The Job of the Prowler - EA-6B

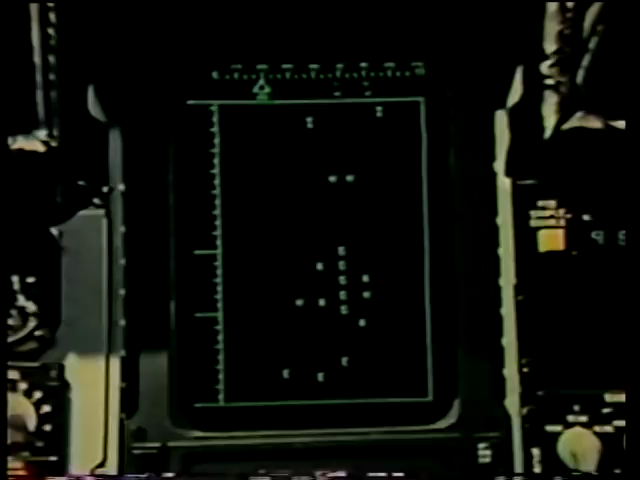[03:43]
Parameters of enemy emitters are in computer memory.
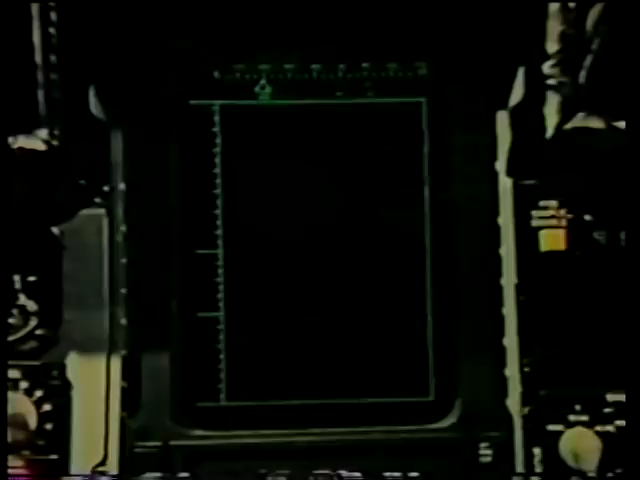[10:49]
At the moment, EW radars and height finders show that the enemy is maintaining only routine surveillance.
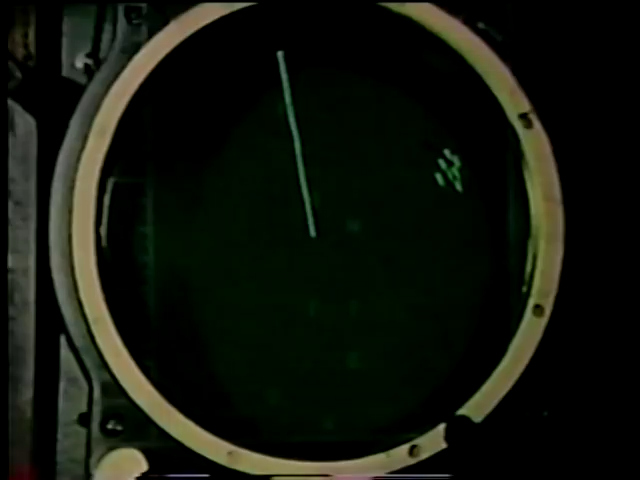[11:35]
The attacker's course, speed, and position are clear.
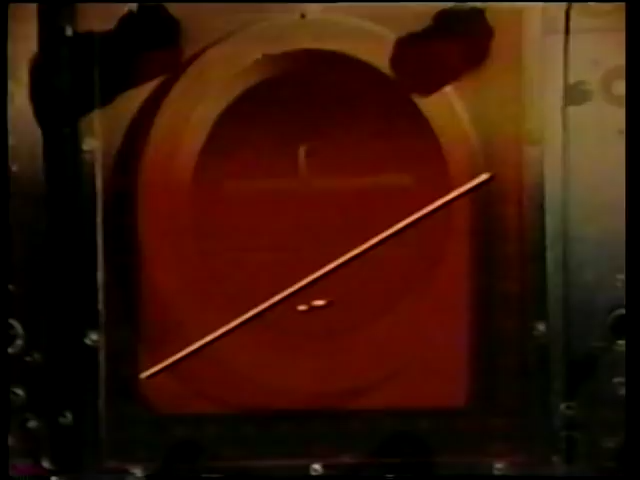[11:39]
They can be headed toward several possible targets.
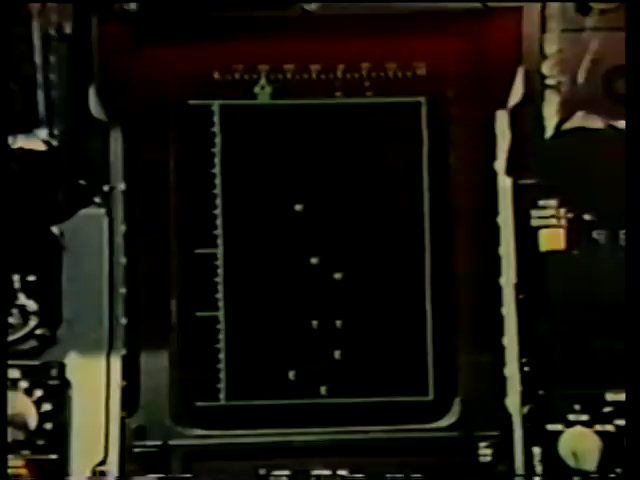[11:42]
GCI symbols appear, showing that the enemy is launching his own aircraft.